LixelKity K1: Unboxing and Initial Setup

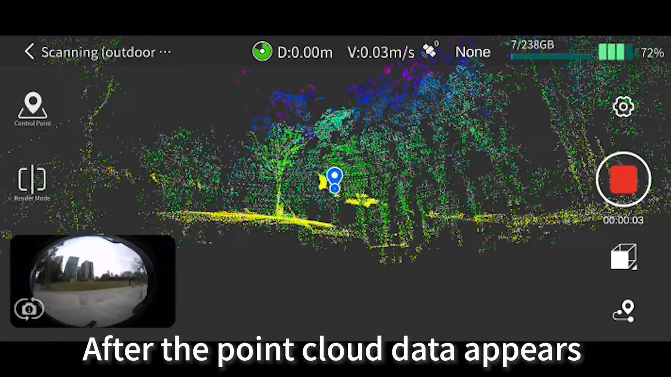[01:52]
can pick up the scanner and start scanning
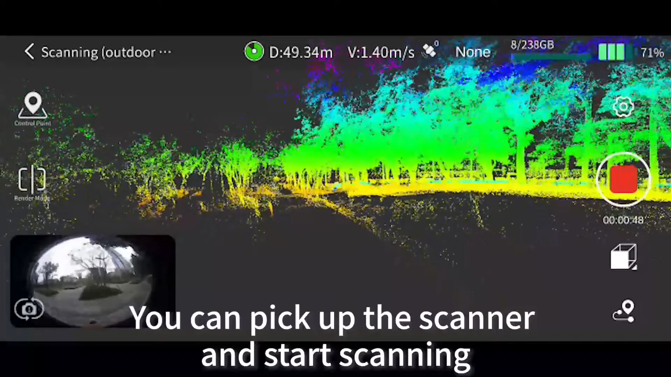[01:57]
After the completion of data collecting Click
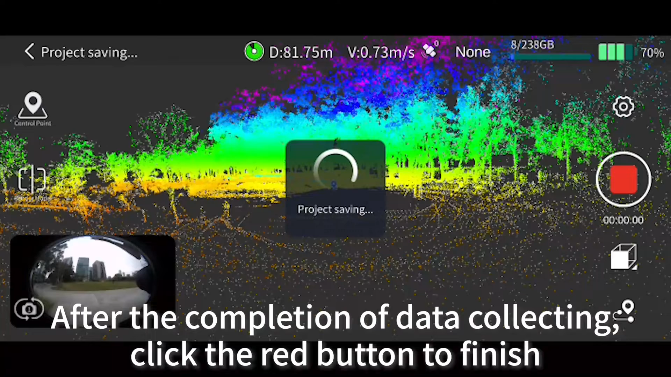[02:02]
the red button to finish And save the data Press and hold for 3 seconds to power off